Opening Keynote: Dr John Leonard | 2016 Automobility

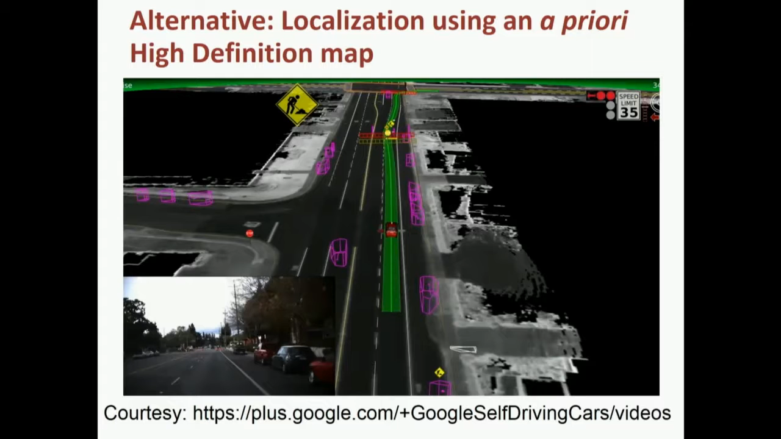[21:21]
I'm sure they wouldn't mind me showing it. It's sort of pretty amazing, the level of detail of the maps. So they use high-definition HD maps to really map what the laser scanner is going to see for the world.
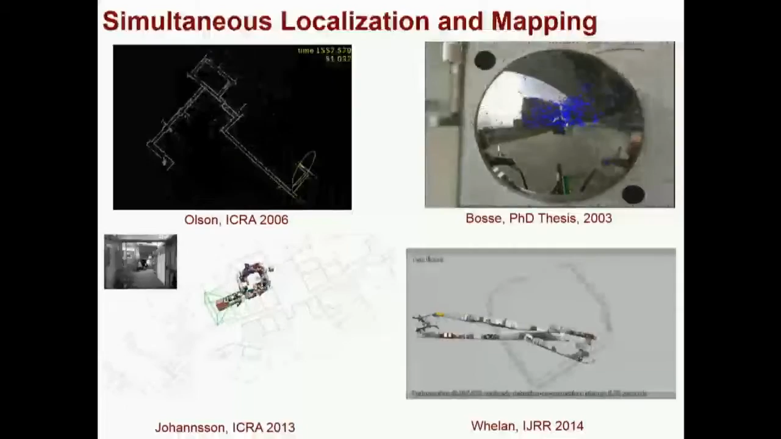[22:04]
So shown here are some examples from my career, different examples of this SLAM problem. I mentioned that the error grows, the dead reckoning error grows. If you look in the upper left,
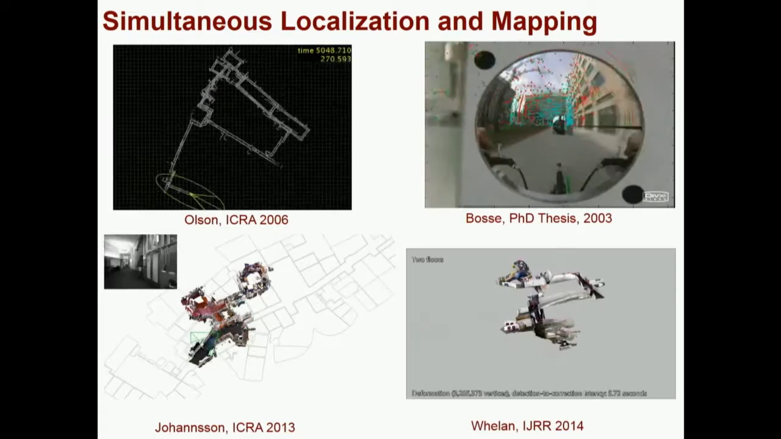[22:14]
this is an example in the upper left from a robot with a laser scanner at MIT navigating around the corridors.
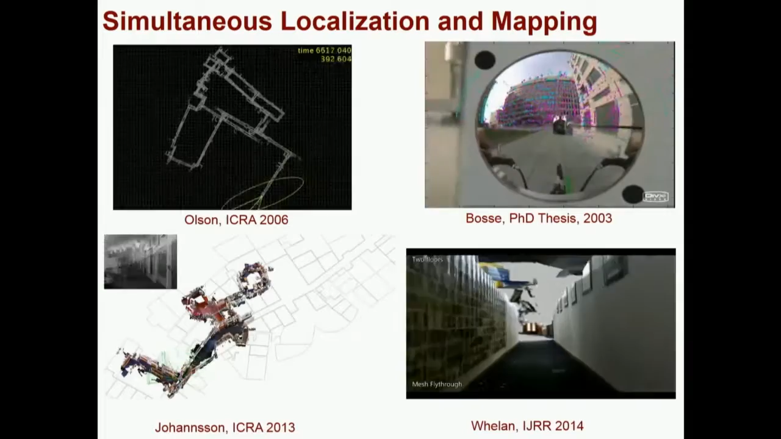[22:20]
And you can see there's sort of this drift. The sort of map is a little bit messed up.
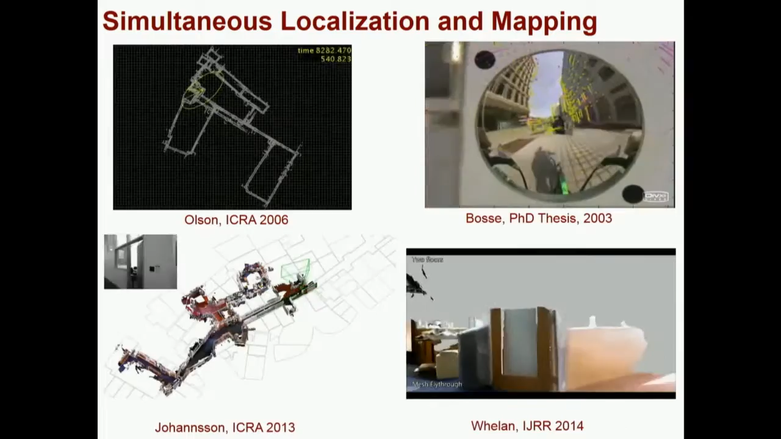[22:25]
And if you just watch the one in the upper left right now, it just did what we call loop closing, which is when you come back to a place you've been before, you can correct the error and correct your map.
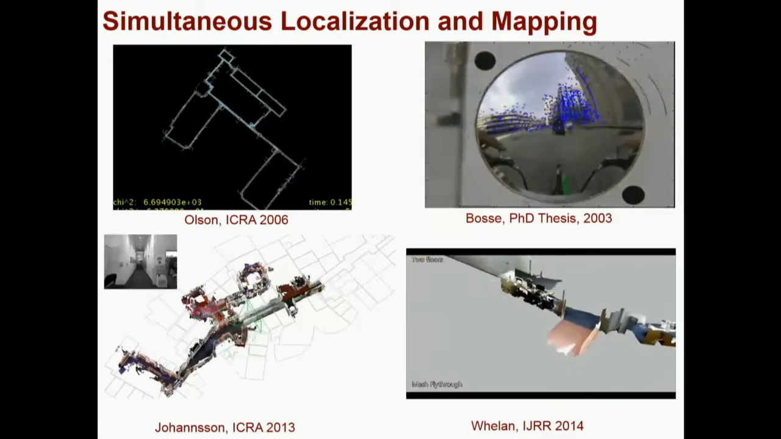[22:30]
And the other videos are just other examples, like an early example with vision, a more recent visual example using dense mapping with a connect,
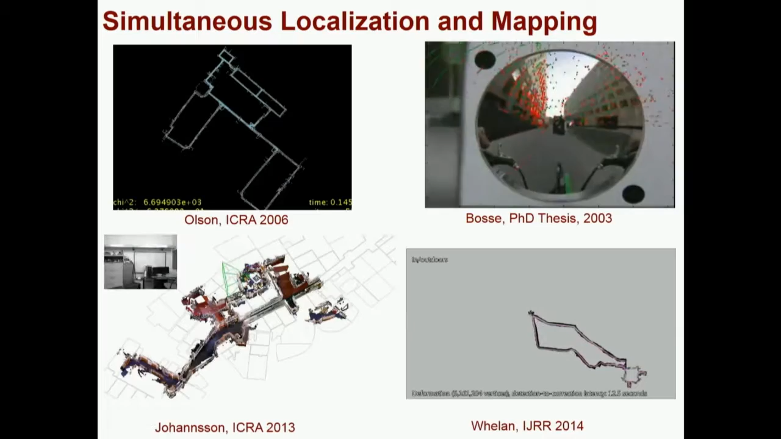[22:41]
how robots can build maps automatically and then use those maps to navigate. And that's one of the core technologies.
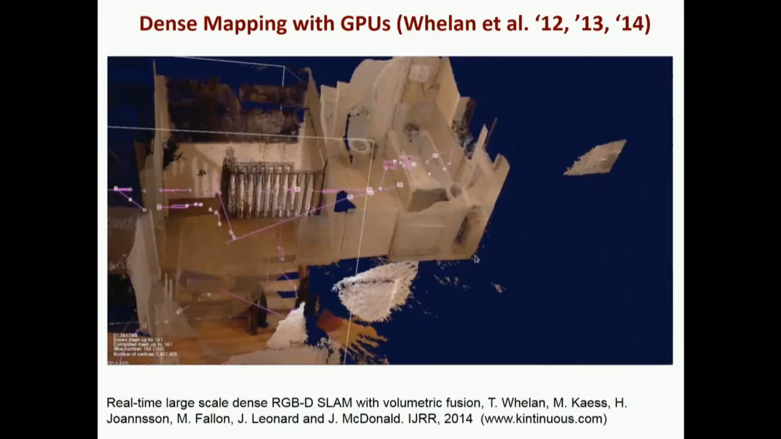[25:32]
You can see the level of detail like the sink and the tub. And what we're enabling is the ability to get really rich 3D models of the world in real time and then feed that back to control robots.
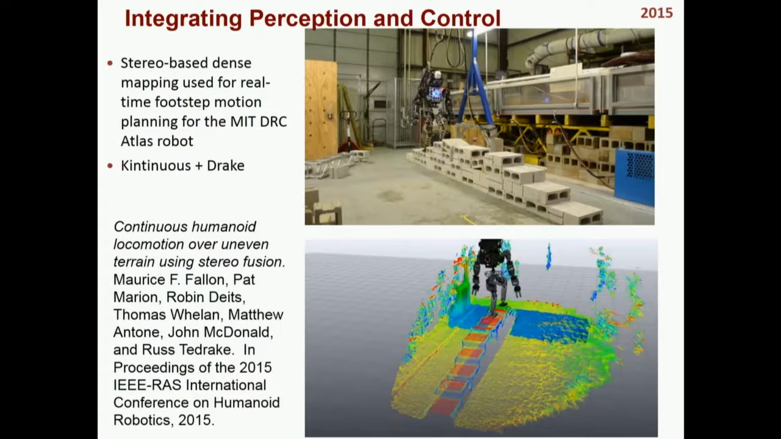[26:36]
And so down on the bottom here you can see the yellow and the green sort of projected target foot placements. The robot with no operatory information is planning its path through the world and doing autonomous climbing of stairs. So this sort of capability to connect the vision, the 3D understanding of the world back to the motion control, the robot, you know, makes me confident that we really can create robots that can be useful in the home that can be safe and can be helpful, for example,
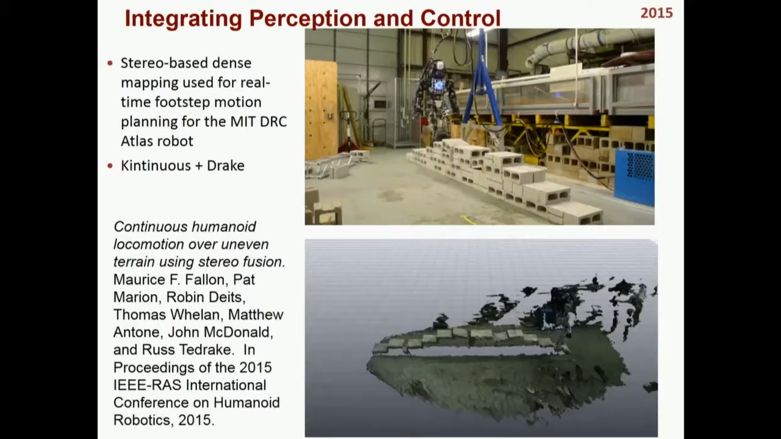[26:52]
for the elderly or for folks that need assistance at home. And that's some of the sort of broader vision of what we're looking at at TRI.
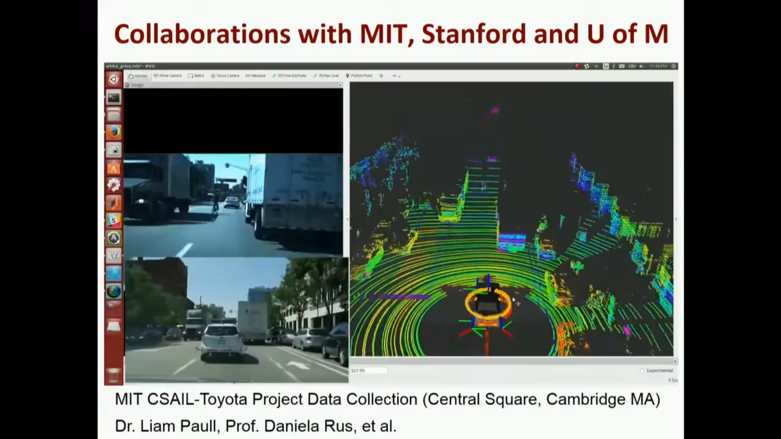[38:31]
There's a truck, and you'll see a little circle drawn. If you look in that upper left, that's the view the car has. And imagine if you're a human driver, there's a truck on the other side of the road crossing the double yellow. There's a truck blocking the bike lane. And that cyclist just appeared out of nowhere driving on the wrong side of the road. And that's the sort of things that you have to deal with.